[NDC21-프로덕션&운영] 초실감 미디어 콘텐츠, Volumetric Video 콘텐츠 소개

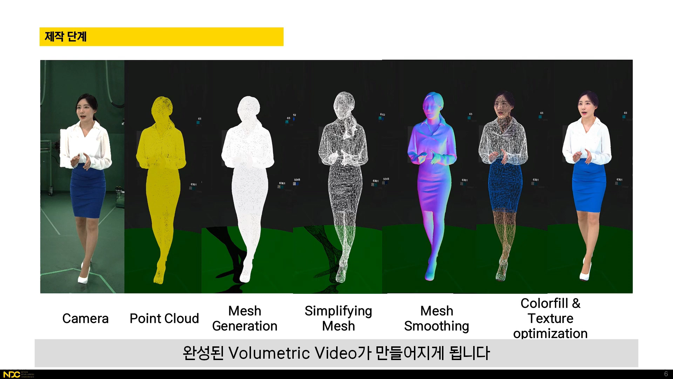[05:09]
3D 형체가 완성된 뒤에는, 여러 카메라 입력 데이터에서 획득한 컬러 정보를 입히는 과정이 진행되어, 완성된 볼류메트릭 비디오가 만들어지게 됩니다. 몇 가지 기술적인 부분에서 추가로 설명을 드리면,